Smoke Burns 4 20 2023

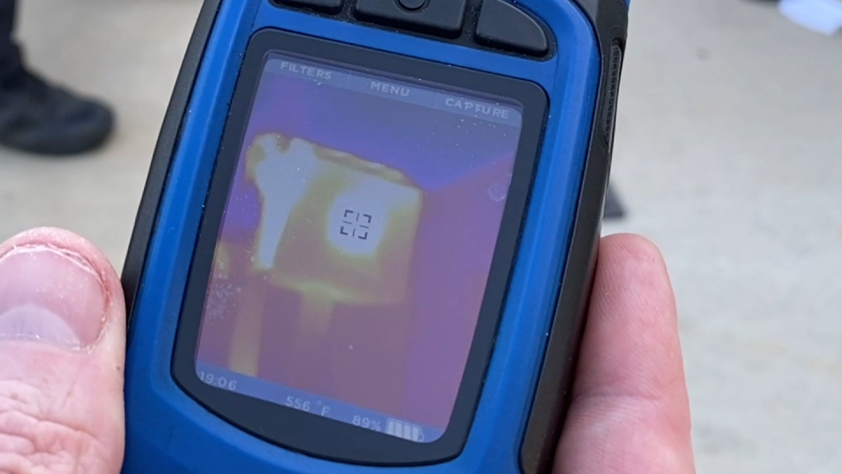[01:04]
There we go. What'd we say this was right here? Fuel.